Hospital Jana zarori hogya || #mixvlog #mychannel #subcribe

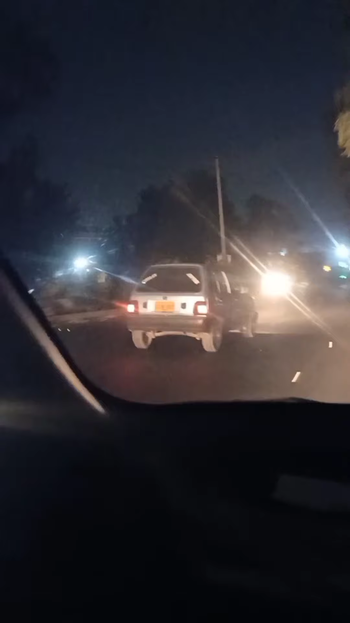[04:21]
गाड़ी उड़ाने का रहता तो नहीं है आपका? उड़ाने नहीं रहा। क्या उड़ाने का ही रहता? ये देखिए जी, यहाँ पे शादी हाल नजर आने शुरू हो गए हैं हमें।
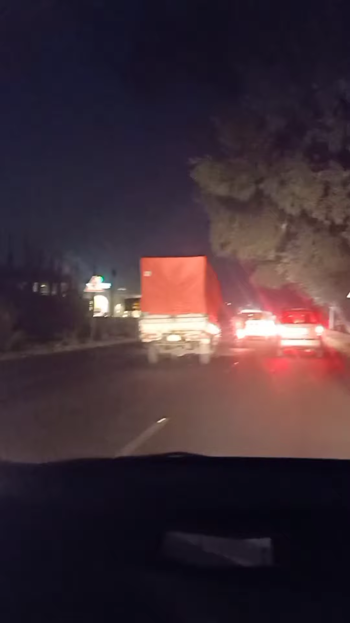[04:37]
शादी हाल नहीं जा रहे, हम डॉक्टर के पास जा रहे हैं। लेकिन शादी हाल नजर तो आ रहे हैं ना, मतलब अगर हम रेडी होते तो हम किसी की शादी में जा सकते थे।
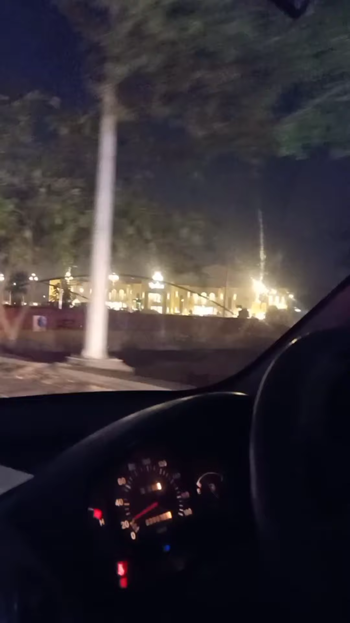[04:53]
नहीं, ये देखिए इस तरफ भी शादी हाल नजर आने लग गए हैं, इधर भी आ गए जी शादी हाल।
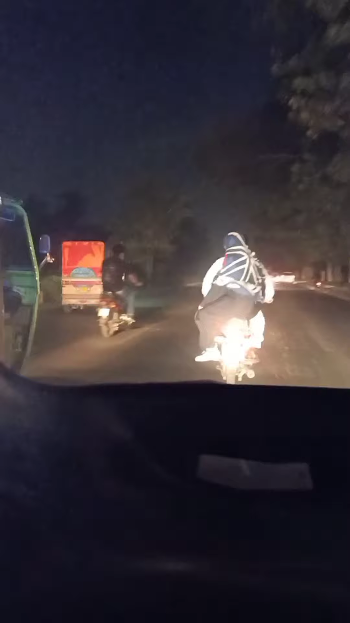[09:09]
ये देखिए चले कोई नहीं, खैर अमेरिका भी हमारा भाई भाई है। यहाँ पर जी देखिए रश
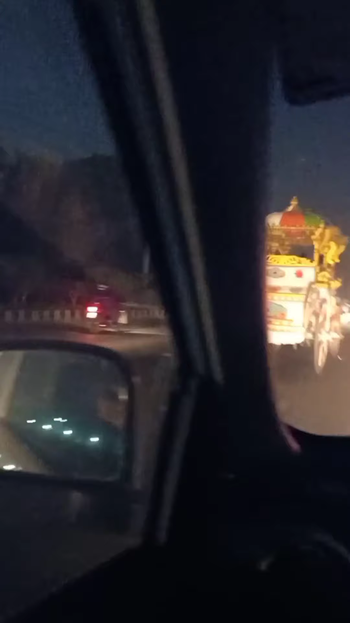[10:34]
ये देखें जी, ये क्या है, बग्घी जा रही थी। मुझे भी बैठना, कभी बग्घी में मैं कभी नहीं बैठी। ये हम लोग तो भी भागे भागे जा रहे हैं हॉस्पिटल, हमारा अगर टाइम निकल गया तो हमें बहुत वेट करना पड़ेगा डॉक्टर साहब का, रश काफ़ी होता है वहाँ पे। यहाँ पे भी शोरूम आ गया किसी का, एक और अंडरपास।
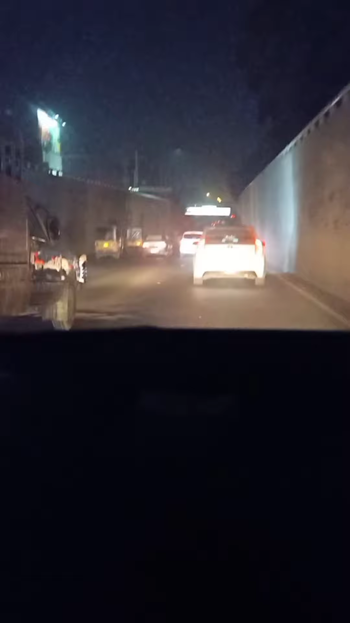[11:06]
ये वाला नहीं कर रहे डेकोरेट?
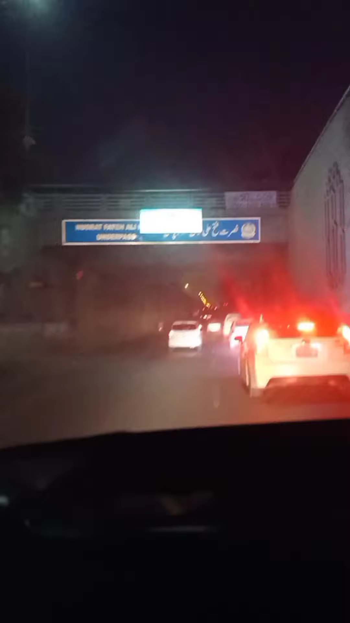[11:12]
देखिए जी, यहाँ पे मेरे आने की खुशी में कोई लाइट ऑन नहीं है यहाँ पे डेकोरेशन बस इतनी है, इतना की डेकोरेट है बस।
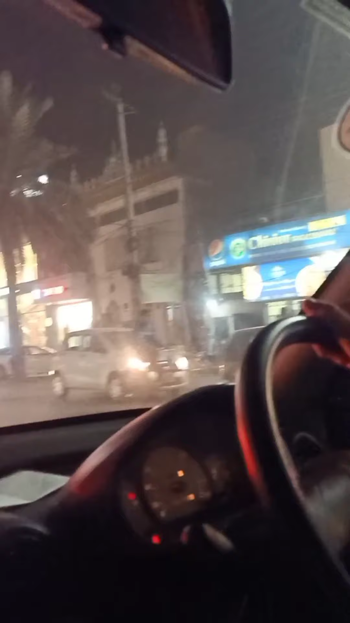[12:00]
ये देखिए हम कहाँ आ गए हैं।
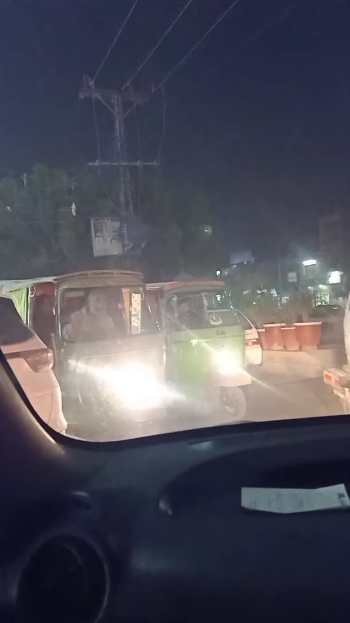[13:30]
एकेडमी वगैरह होगी ना, छुट्टी का टाइम हुआ है। रश जी इस रोड पे काफी ज्यादा है, हॉस्पिटल हम पहुंचने वाले हैं ना।
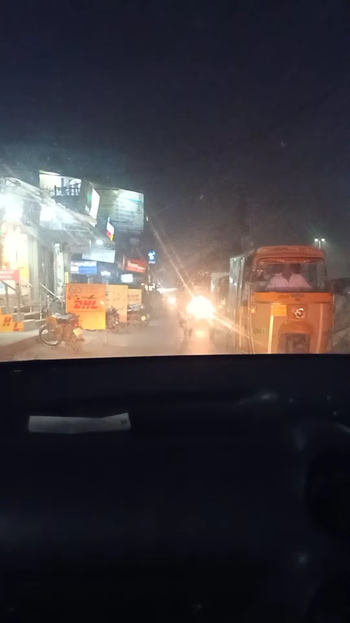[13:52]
बस जी हॉस्पिटल के हम पास पहुंच गए हैं, पिछली दफा हम यहाँ रुक गए थे ना, ये इसके पास जो टाइल है उसके पास। अकेडमी वगैरह की छुट्टी होगी होगी।